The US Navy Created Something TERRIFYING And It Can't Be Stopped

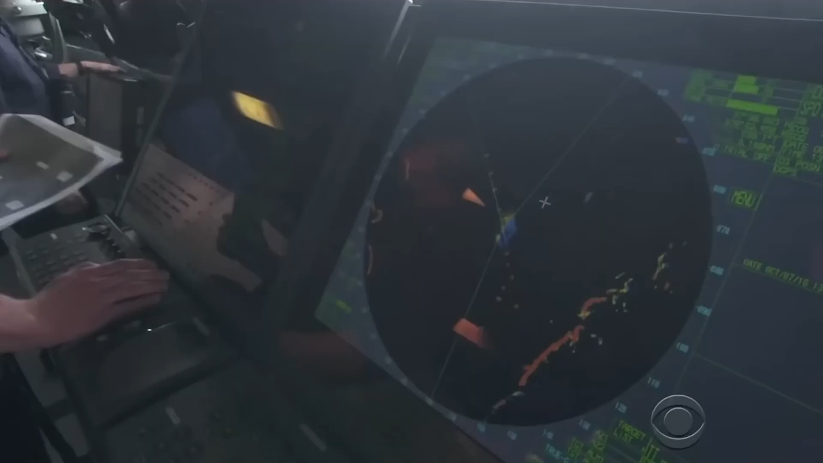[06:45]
The ship's radar system is also top of the line, with a powerful AN-SPY-3 multifunction radar that can detect and track targets at long ranges.
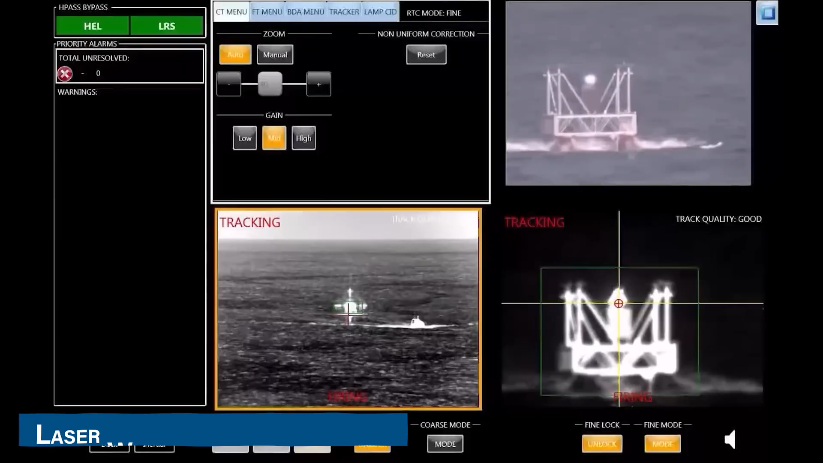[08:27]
called the Laser Weapon System, or LAWS for short.
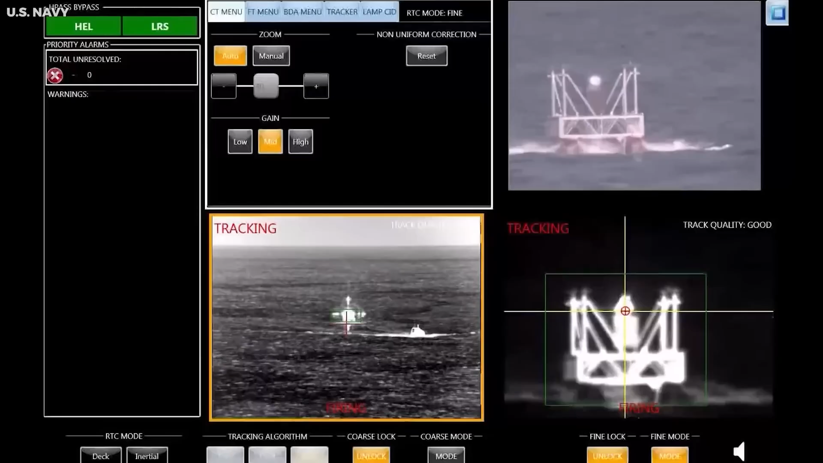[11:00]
The weapon system was primarily designed to take out small missile boats that enemies might be deploying during war with the US Navy.